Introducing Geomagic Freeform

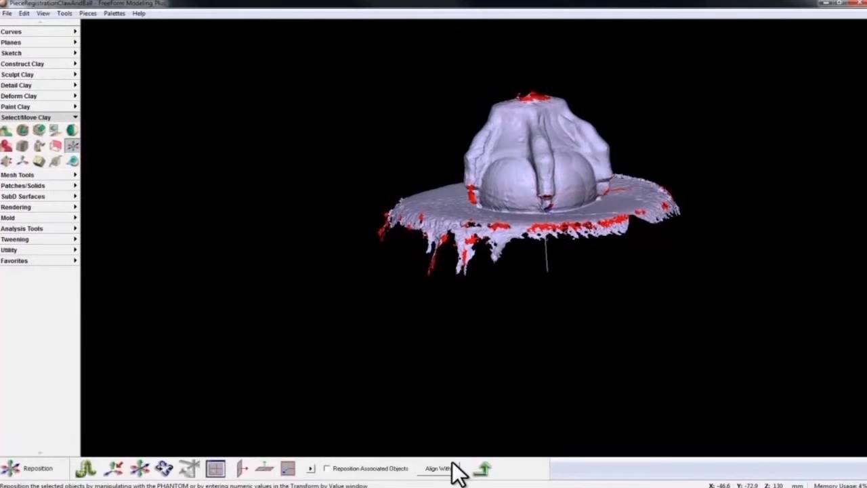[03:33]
fragmented scan data in mesh or clay form. With this new tool, simply manually align the data by eye,